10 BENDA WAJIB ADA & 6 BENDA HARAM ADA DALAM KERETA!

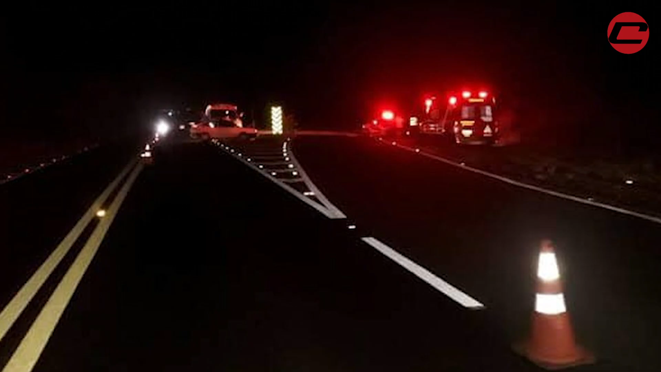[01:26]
cone tu lebih kurang 50 meter daripada kenderaan tu jangan letak tengah corner